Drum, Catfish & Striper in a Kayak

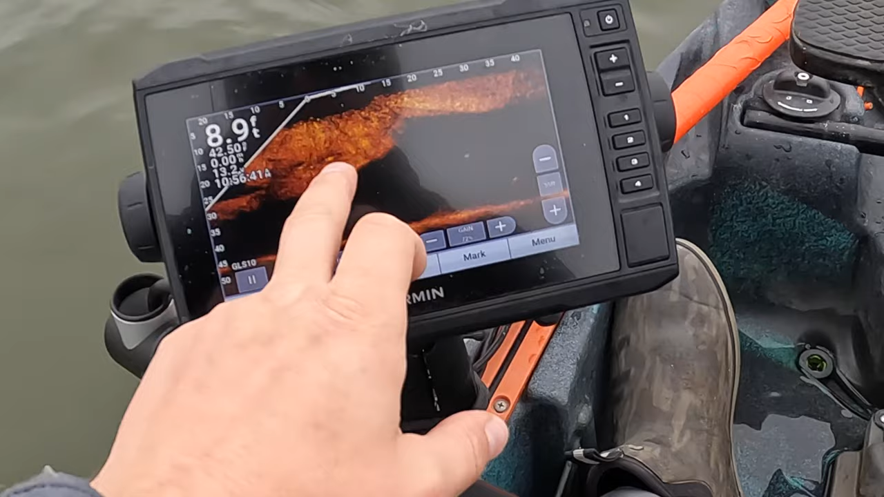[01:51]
On screen: depth 8.9 ft
it's so much bait. There's like crazy amount of bait. I feel like the bait start pushing shallow now, and there is gaps where you can see big fish swimming among this bait.
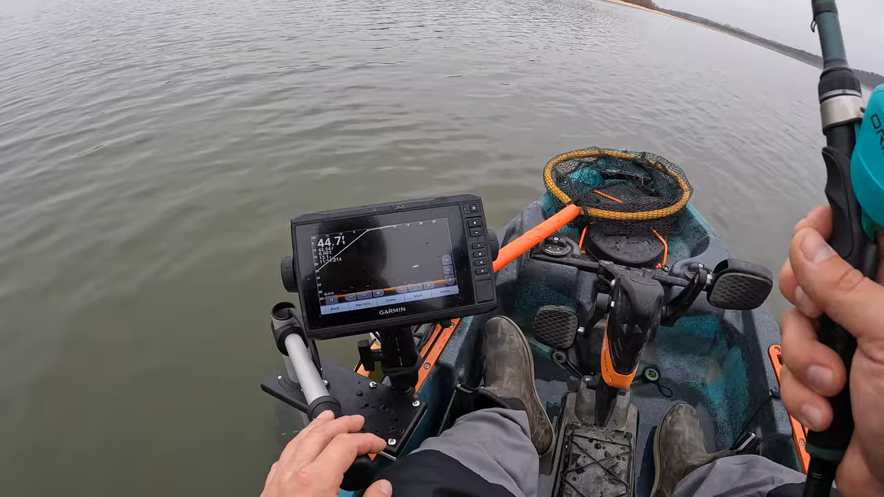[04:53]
You don't think it's a cat? You can tell. These are small fish and this is a big fish. There's something bigger. Right here.
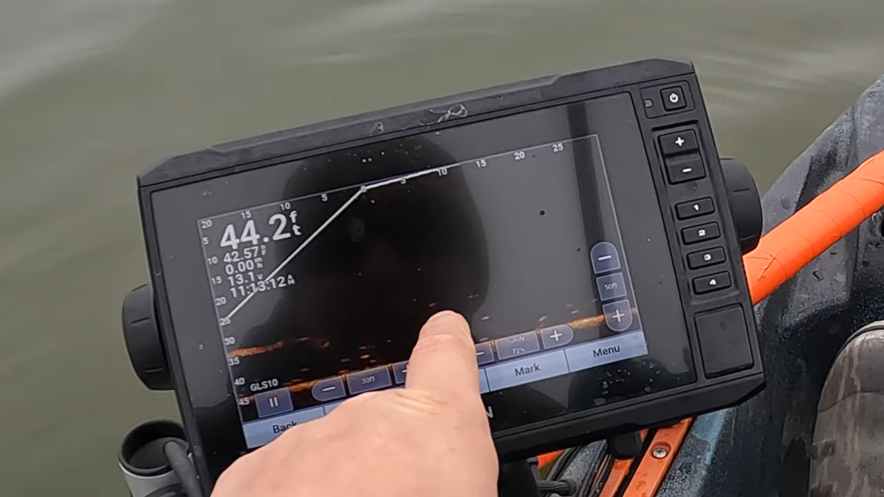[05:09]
On screen: depth 44.2 ft, water 42.57°F
That's my bait. Is it bigger?